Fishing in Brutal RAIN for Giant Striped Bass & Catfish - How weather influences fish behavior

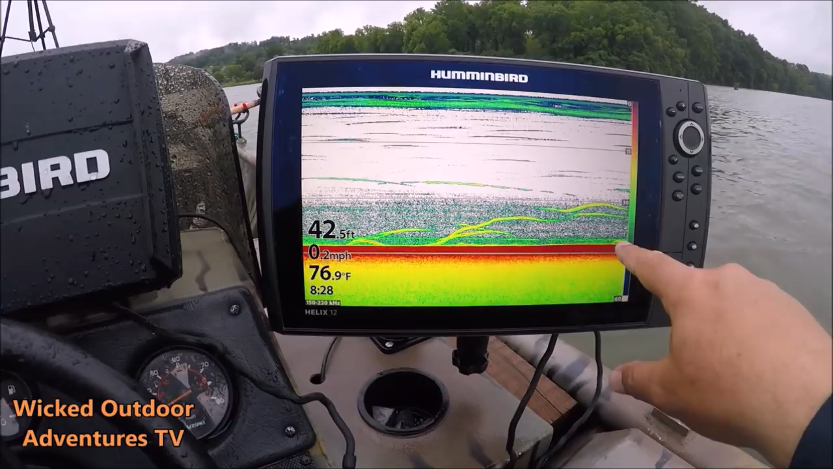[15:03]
On screen: depth 42.5 ft, water 76.9°F, speed 0.2 mph
We've caught three really nice, three or four stripers. I don't remember how many we caught. We caught a pile of blues. Little cat right here. flip it over on down imaging, you can see the fish in here. We just waiting on that one big flathead or big blue this morning.
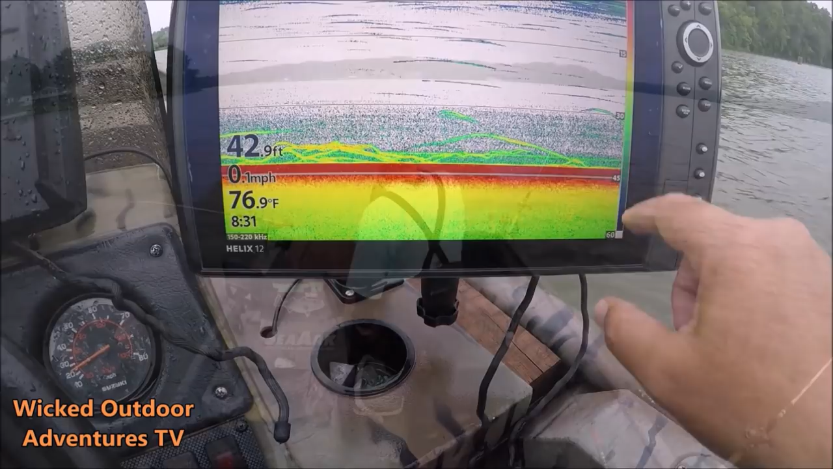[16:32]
On screen: depth 42.9 ft, water 76.9°F
Then he followed the bait for a little bit, and then he left it alone. As you can see, he's left the bait alone now. Okay, guys, we've moved down there to some deeper water. Marking a few fish down here.